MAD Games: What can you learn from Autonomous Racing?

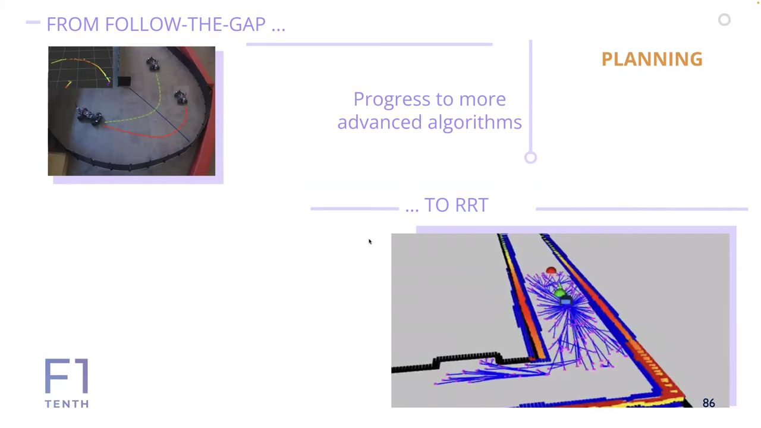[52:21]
probabilistic algorithms that actually can make the car drive very efficiently. We go from simple PID control that most students would learn in their junior years
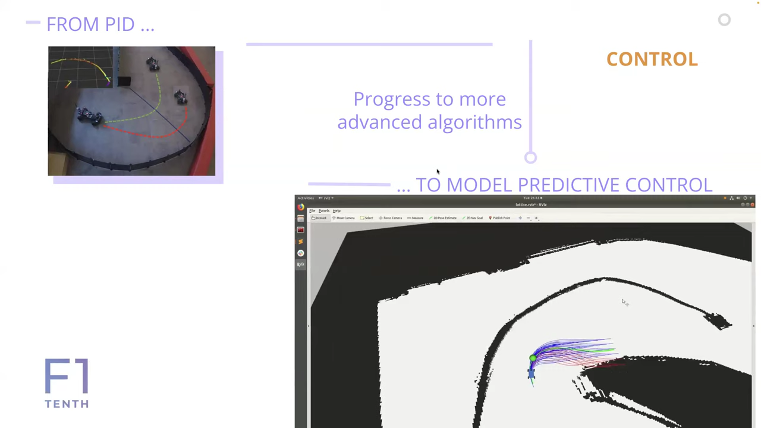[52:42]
to model predictive control and building a model of the vehicle and then coming up with optimal control for driving. And so this, this basically is taking all the training and the level of learning up a couple of notches, but all of this is integrated in the platform.